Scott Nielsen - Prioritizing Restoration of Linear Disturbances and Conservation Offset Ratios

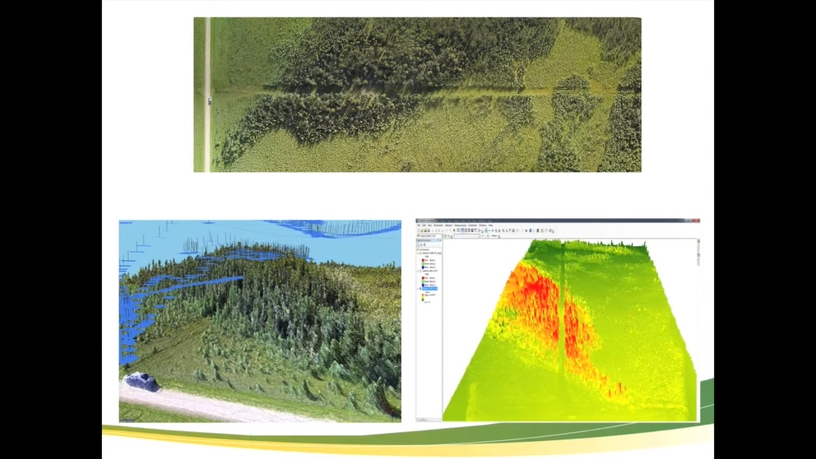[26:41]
Each of these planes with a line represents the image from the UAV taken at different points. And then bringing these together, because we have a lot of overlap in imagery, we can use that information to basically measure a very specific structure and elevation and so on.